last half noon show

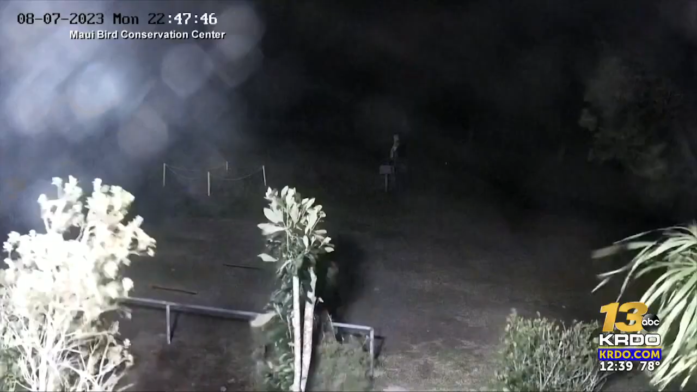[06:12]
A day earlier, on August 7th, a witness describes a flash, that might be a tree, falling on a power line.